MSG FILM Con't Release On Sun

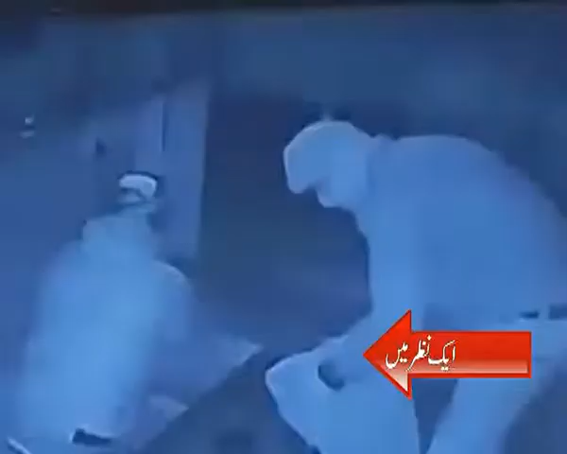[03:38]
इन दौर में एक ही राद तीन जोयलरी शौक पर चोरी एक जगा की वार्दा सिसी टीवी में कैद शटर तोड़कर अंदर गुसे थे चोर